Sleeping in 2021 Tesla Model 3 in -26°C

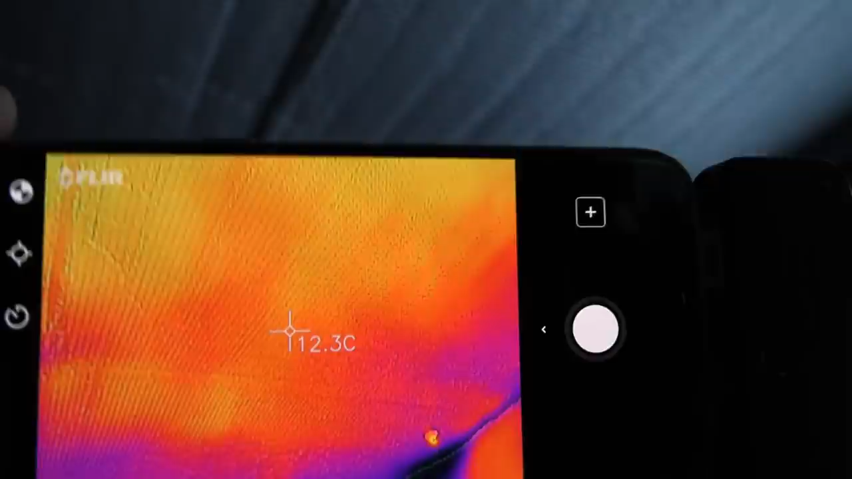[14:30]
let me check what about the sides this one uh
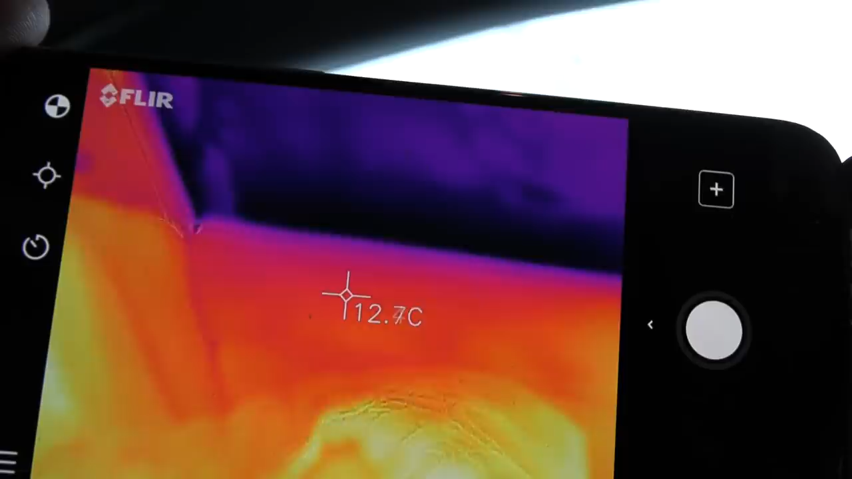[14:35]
On screen: spot 12.7°C
13 but on this side i put where i was sleeping here
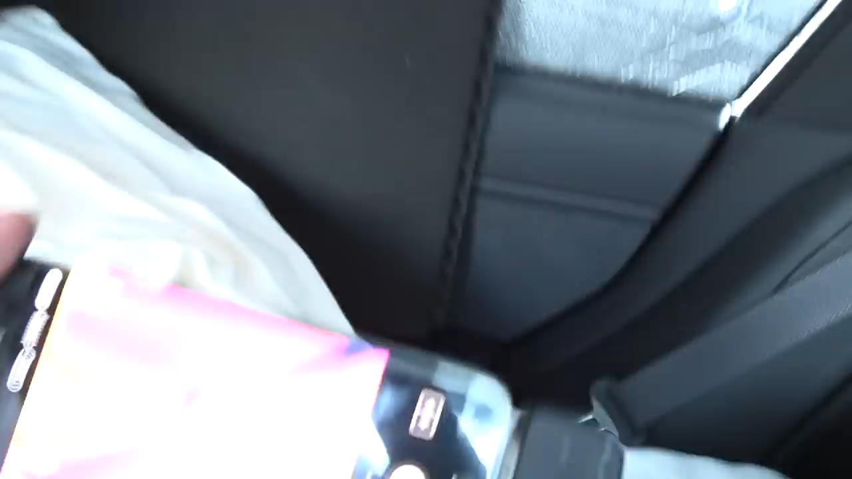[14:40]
i put this uh this acoustic foam you know anything i have to help
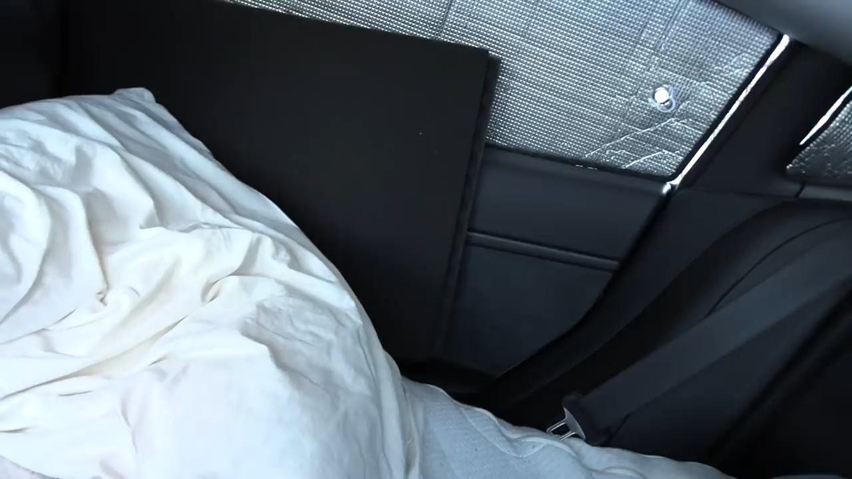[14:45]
insulate so you see that that should help yeah it's 22 here
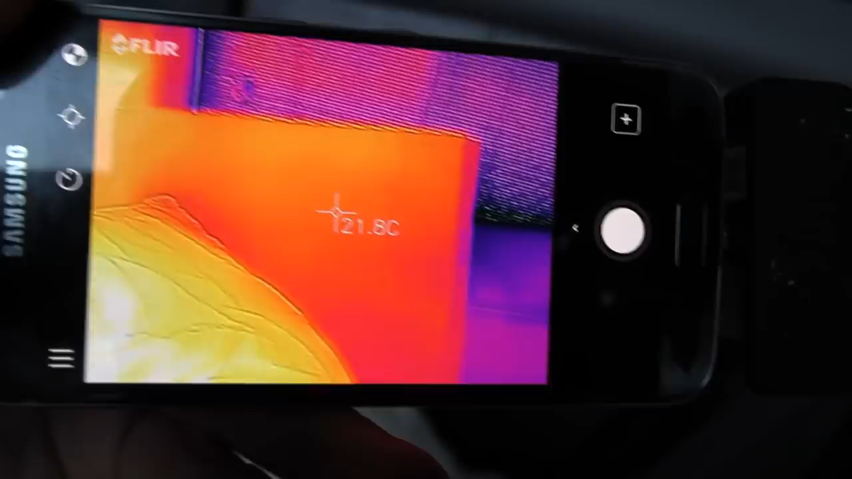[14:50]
so anything that can help me reflect the heat inside
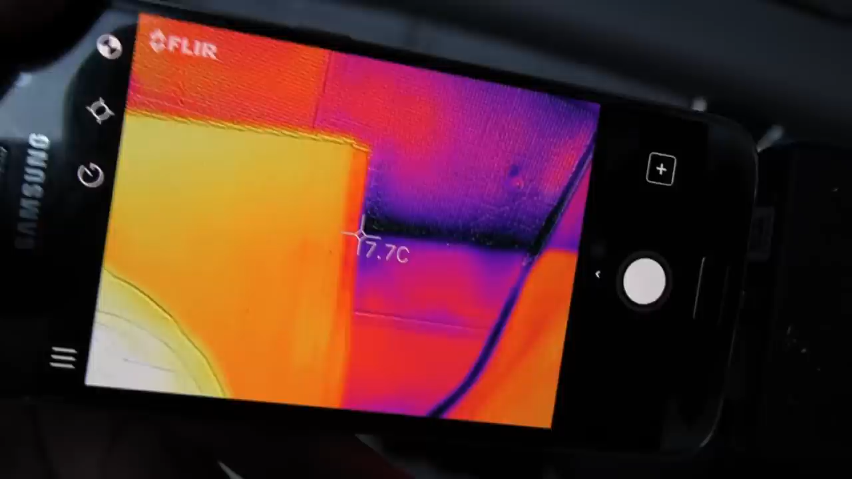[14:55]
On screen: spot 7.7°C
here is better but let me show you now in the rear what i did here
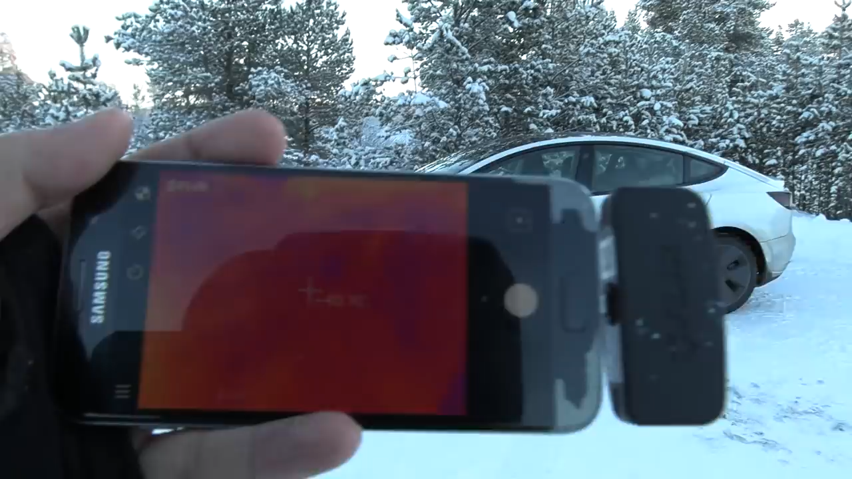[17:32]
uh the temperature reading might be a little bit off here it claims minus
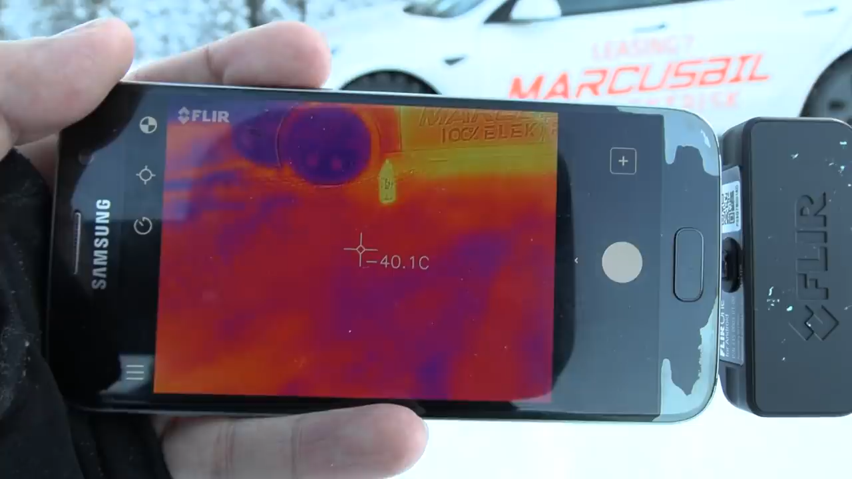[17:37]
ah yeah okay that's way off but you see that over here at least relatively uh
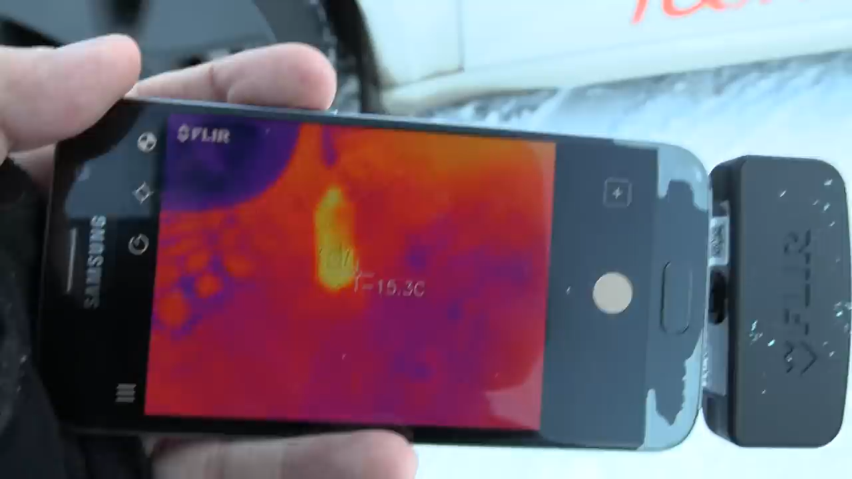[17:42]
yeah okay so the
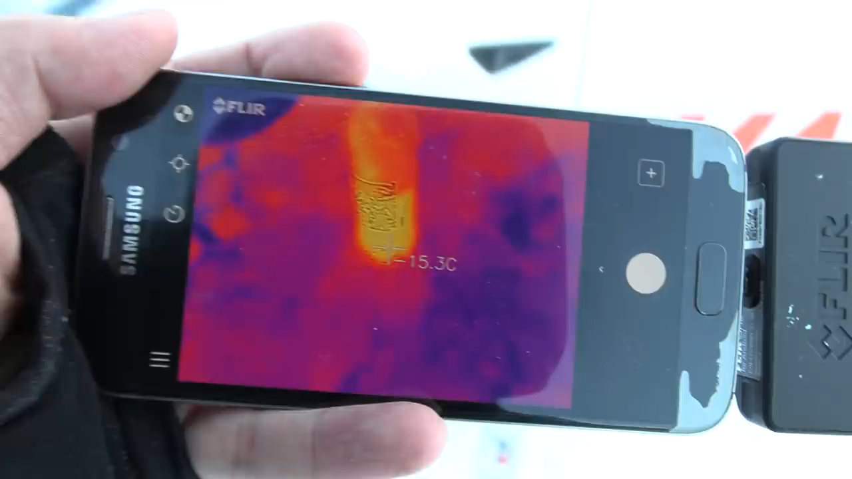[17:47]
readings are way off let me check front here i was looking oh look here
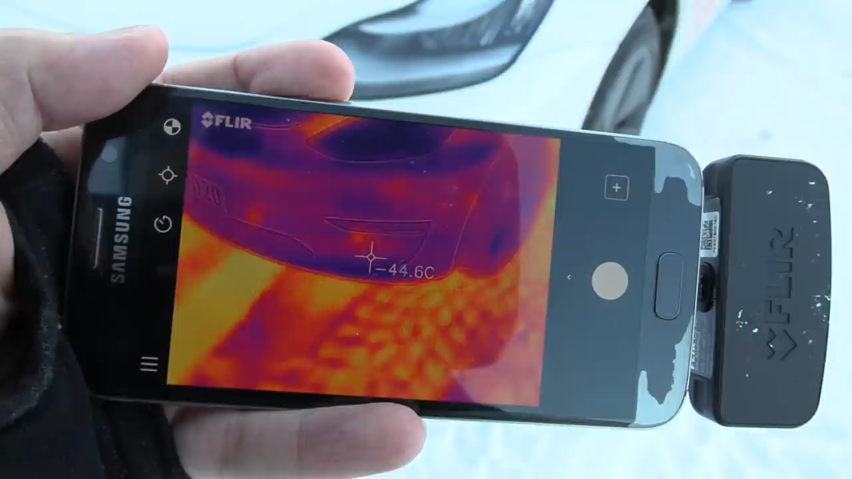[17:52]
huh so the sensors are heated maybe i need to calibrate wait is this the calibration button yeah
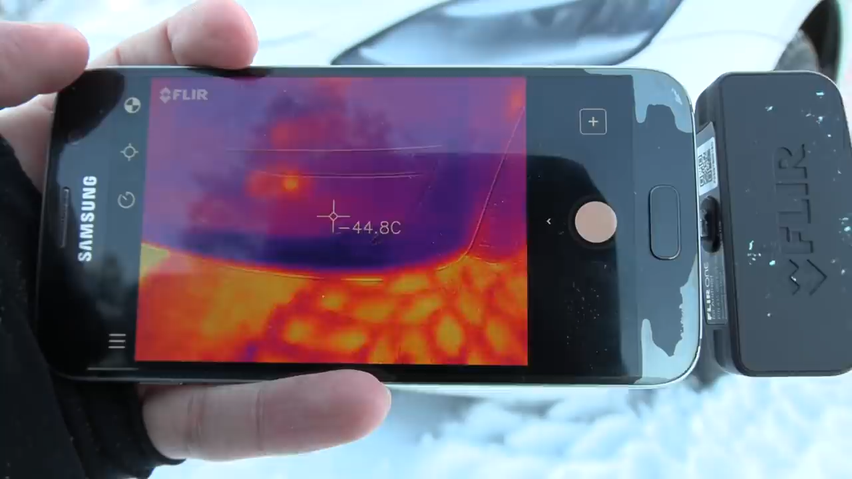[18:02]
On screen: spot -44.8°C
does that help no it's it's not minus 40 here no no but
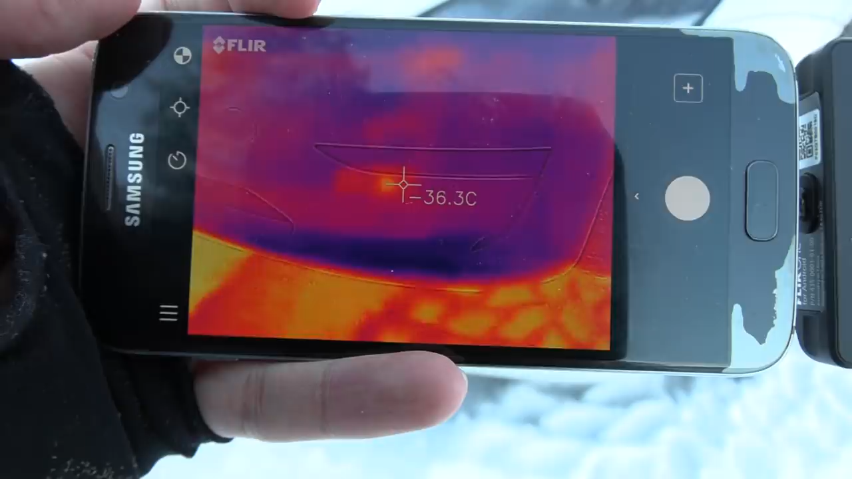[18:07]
at least what i was looking for is those those hot spots wait where's the radar then
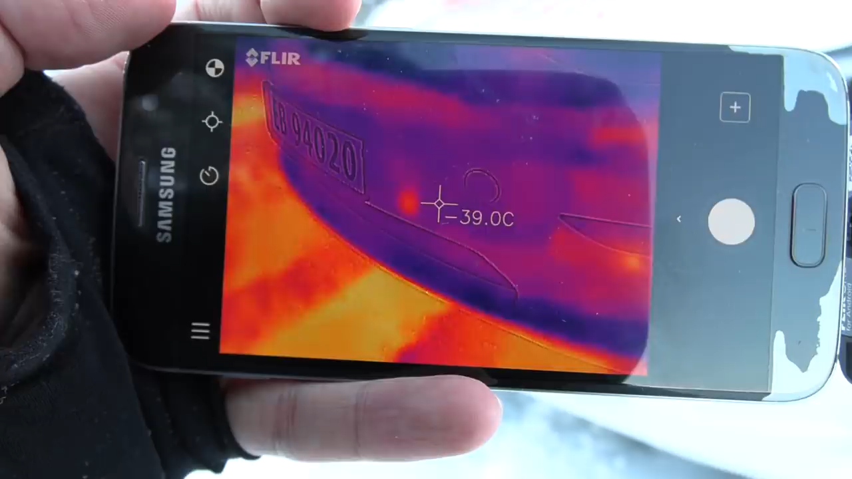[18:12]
the radar is supposed to be here in the north area somewhere but you see those sensors those temp sensors i mean those uh sorry those proximity
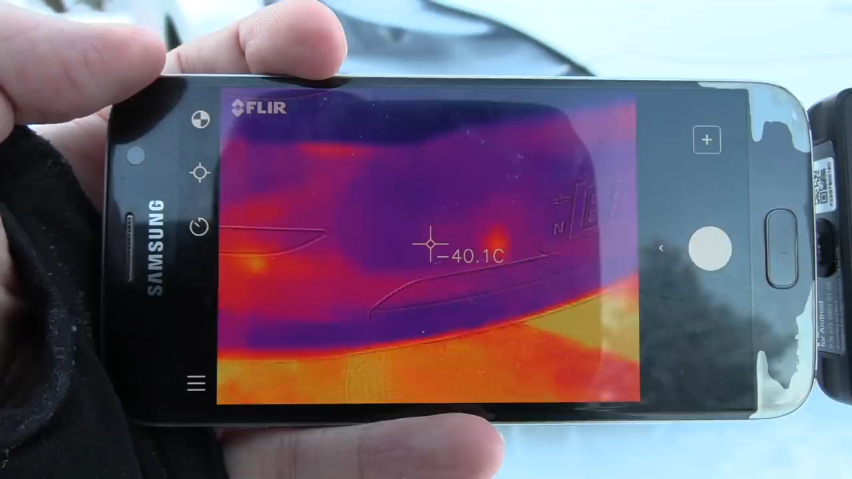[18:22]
sensors they are heated what about
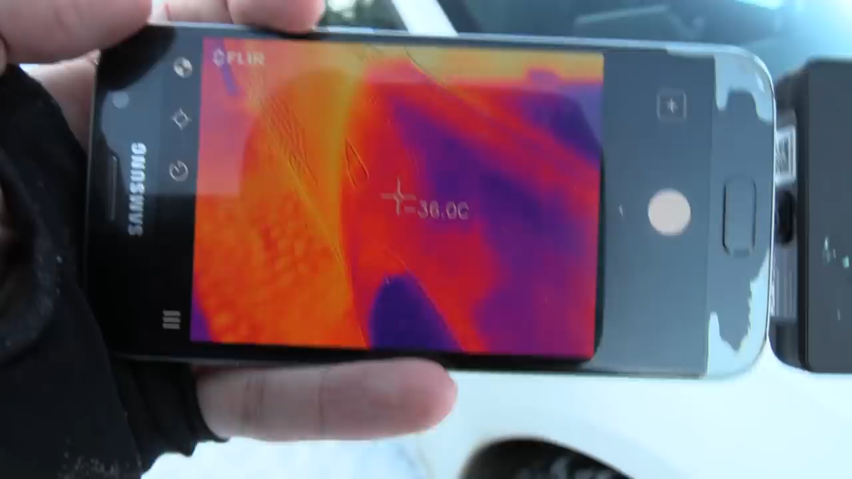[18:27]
what about the side repeater oh yeah oh yeah that's
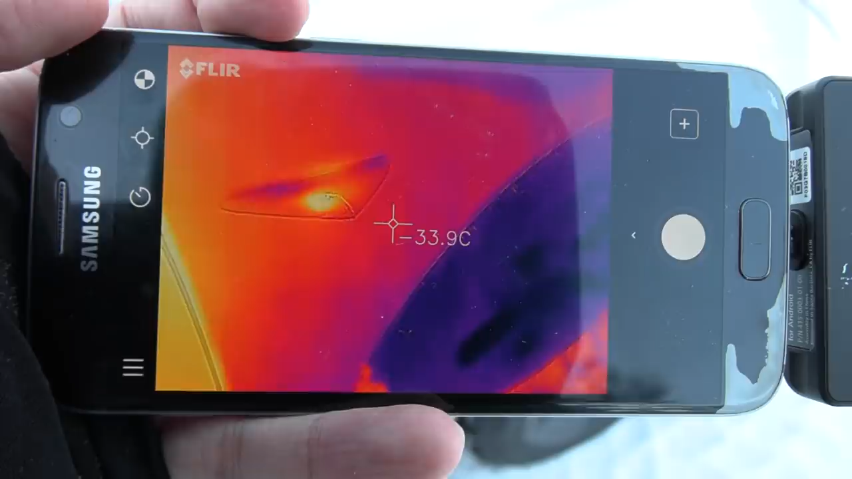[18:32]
also heated what about this one on the
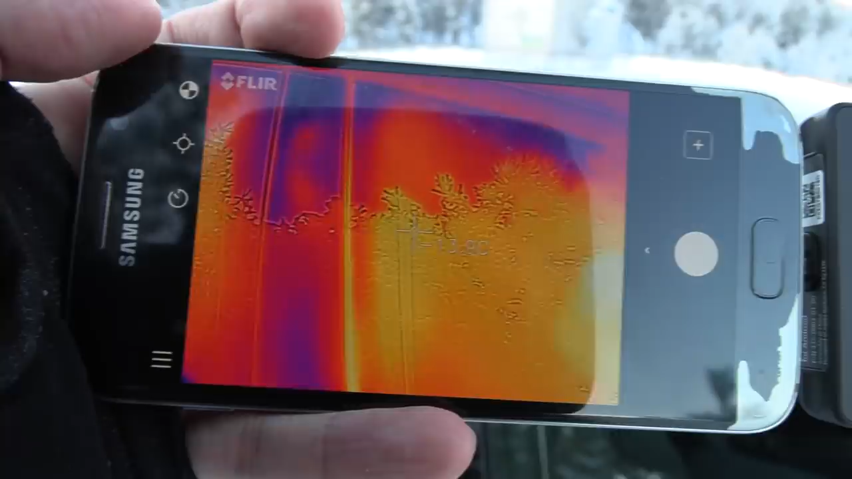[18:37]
the b pillar uh yes seems like it and then the red bumper
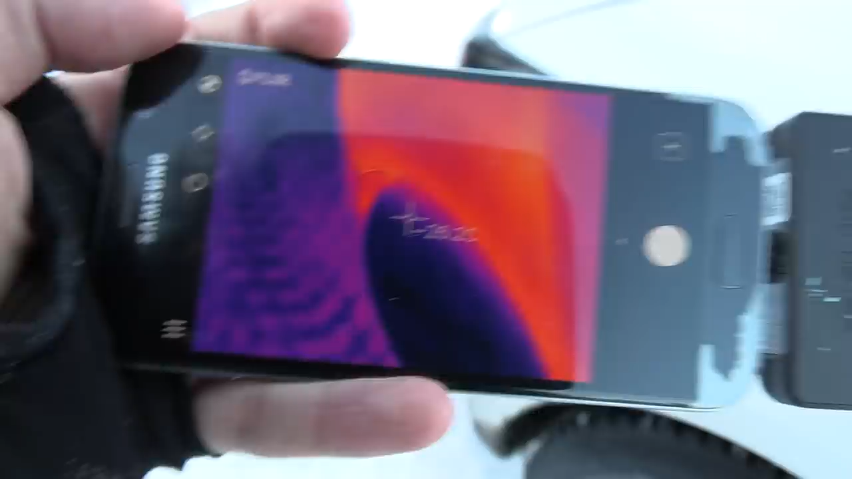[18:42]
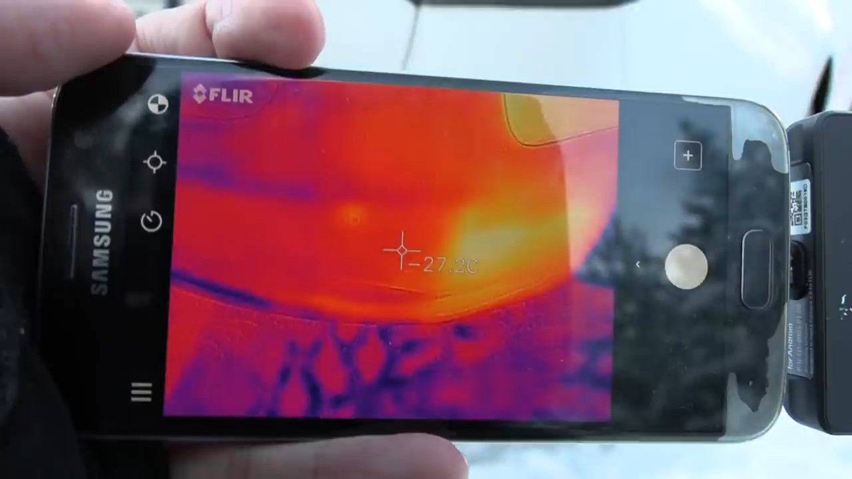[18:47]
let me see you see anything there yeah yeah you see those dots there there there there so they are